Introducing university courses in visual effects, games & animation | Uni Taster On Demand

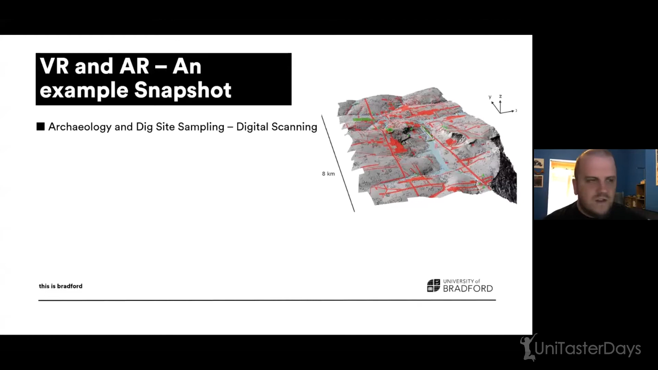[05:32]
clever kind of the geological survey stuff and ground penetrating radar and you can create a full VR experience so you can explore multiple layers of the dig site without even really trying because it's all in VR and you've already got the data there with photogrammetry.